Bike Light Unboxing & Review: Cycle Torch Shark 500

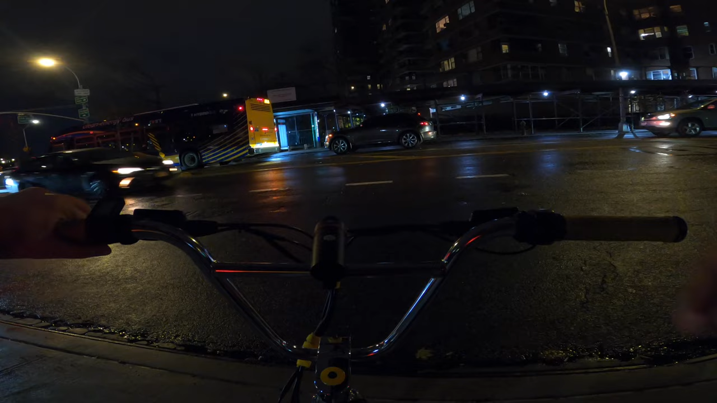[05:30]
Going with the solid light. And we're off. It's a little bit rainy today, so I'm gonna be wet.
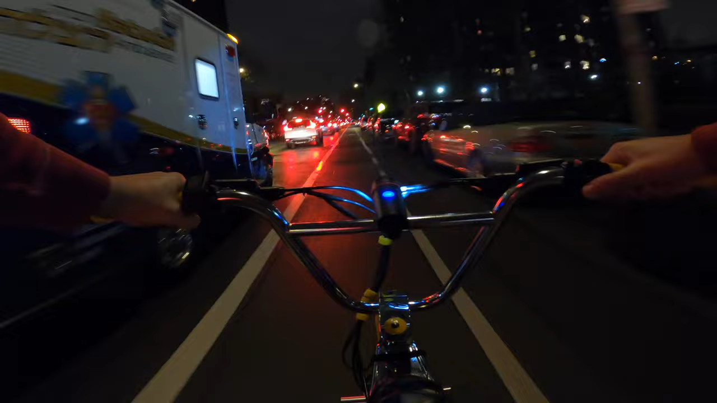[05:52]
Try to get to a dark spot so you can see the power of the light. I gotta say, it's pretty good.
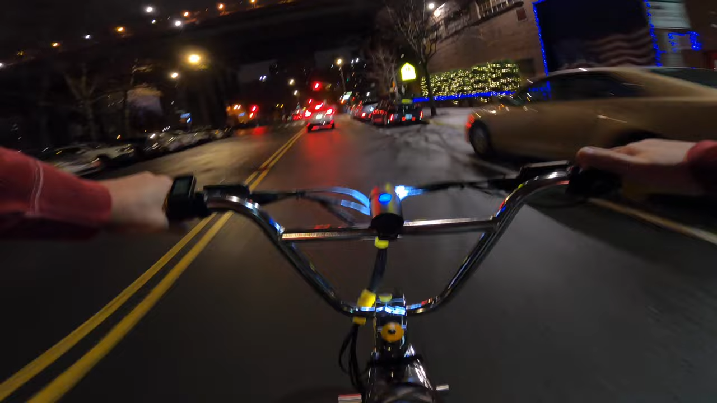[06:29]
I mean, New York City is pretty bright to begin with, so you almost don't even need a light here, but, you know, always better to be safe.
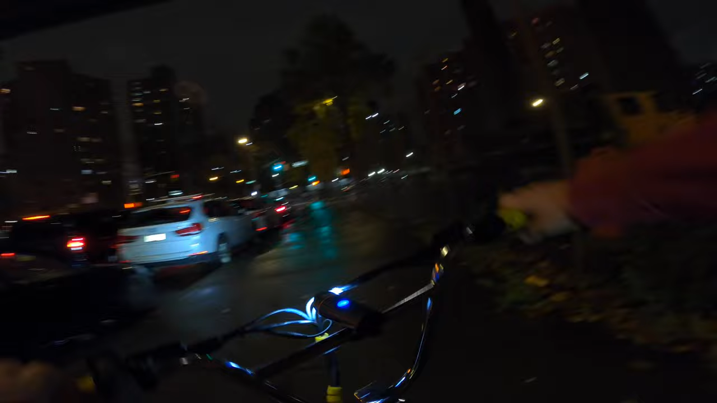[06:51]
So there's the cycle torch, right? Now I'm going to turn it off and I'm going to show you my built-in headlight as a difference. Right, there's the built-in light. It's a wider spread, not quite as bright. Right?